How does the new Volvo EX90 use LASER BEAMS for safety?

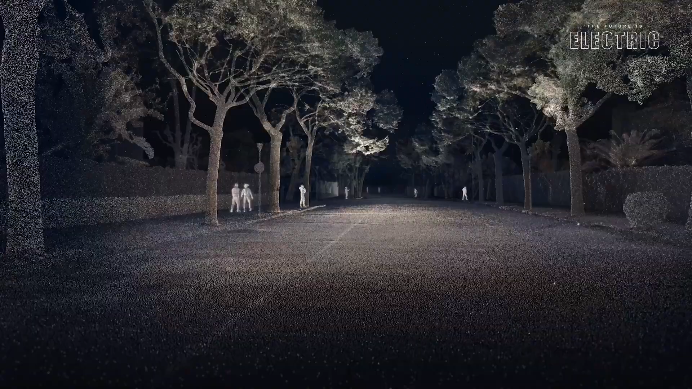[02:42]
long the the light takes to come back to the car and